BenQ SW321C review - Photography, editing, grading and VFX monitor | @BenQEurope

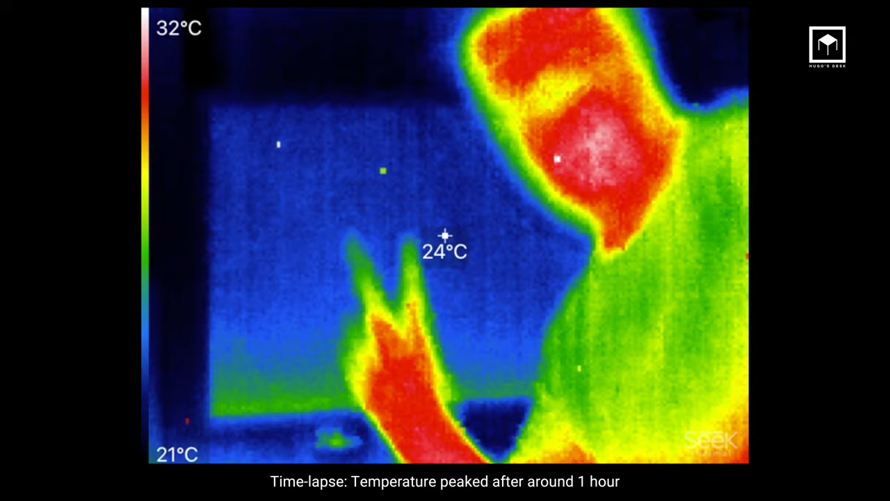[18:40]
On screen: spot 24°C, scale top 32°C, scale bottom 21°C
that's what you would expect from an internal processing unit. I'm not sure this will affect fidelity over time. I don't think so, you know, because so far I've worked it in 12 months and I don't really see any change in the uniformity after a year. This is a common trend on other monitors from other brands. You know, they do get a bit warm.
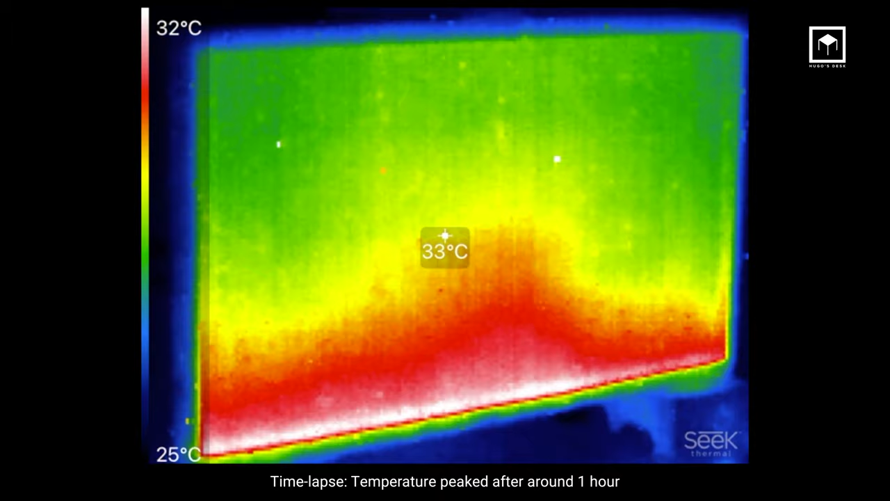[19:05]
On screen: spot 33°C, scale top 32°C, scale bottom 25°C
This specific monitor reaches around this temperature internally at its peak, of course. The HDMI connection is 2.0 and the display port is 1.4. They all support HDR10 with HLG hybrid log gamma.